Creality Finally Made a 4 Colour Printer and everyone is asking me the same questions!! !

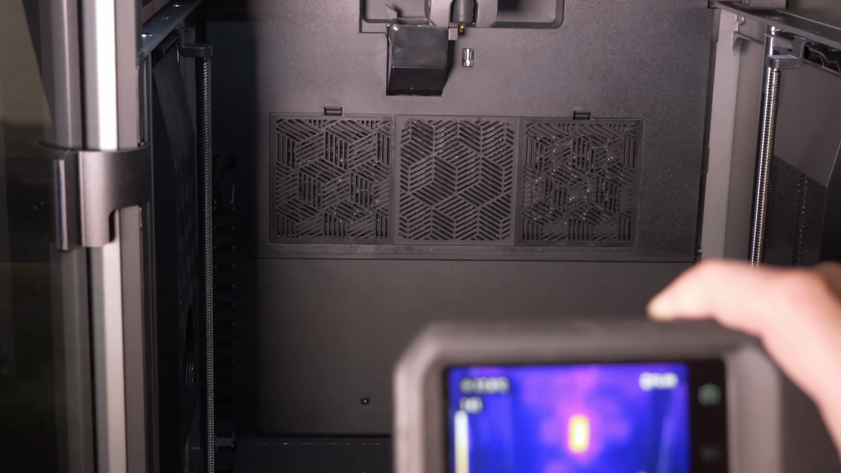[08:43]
As you can see on the FLIR camera in the UK it uses the right half of the heater.
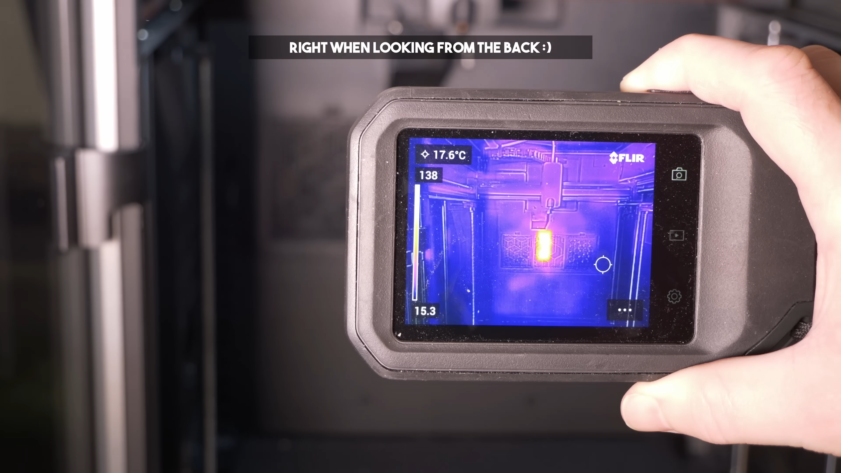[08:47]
On screen: spot 17.6°C
The reason this is good is because it presumably